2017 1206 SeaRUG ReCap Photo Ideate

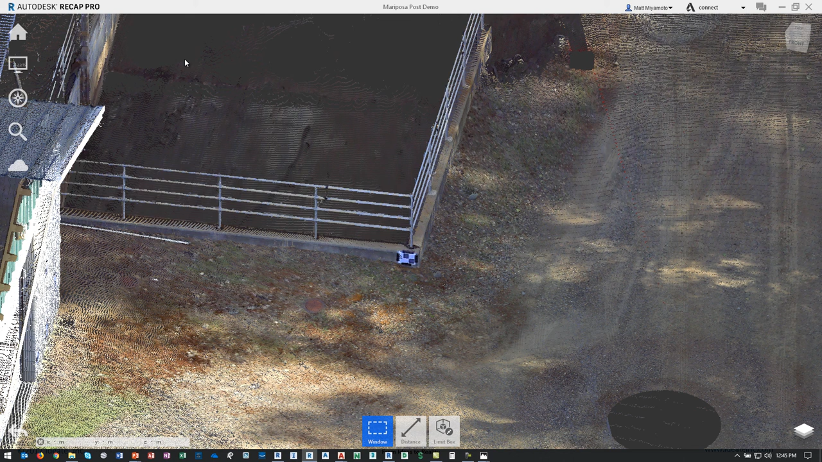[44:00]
Recap Photo, the one where I had cropped out some of the areas and then exported the FBX file, that was the RCM. And then for this one, this is point cloud data. You can still crop and edit a lot of this information out, but for this particular case, the mesh option is where it'll only work with the structured scan information. So this has to come from Laser Scanner. This one won't work with photo-based RCS files. If you've got a bunch of RCSs that you need to stitch together, there's a way to add multiple files and then it saves them all under RCP.
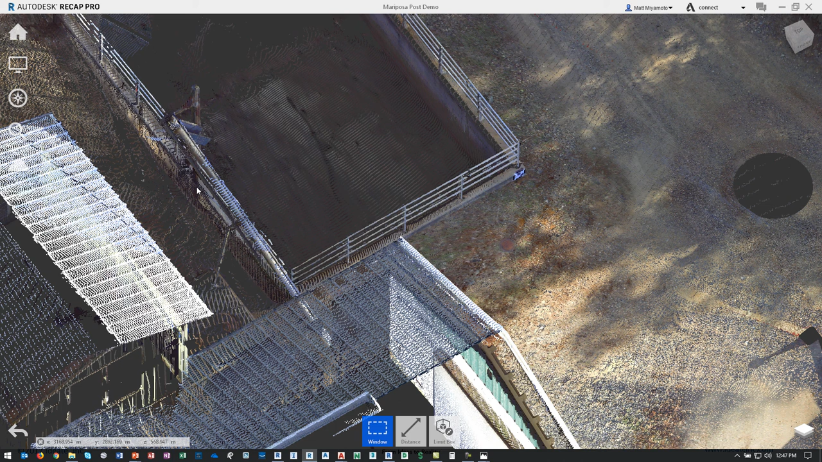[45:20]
You can save it as RCP. Navis works and everything should work with RCSs as well, because they're somewhat of the same file for it. No? Okay. Yeah, RCP is fine. So when you do a save or a save as, RCP is the option.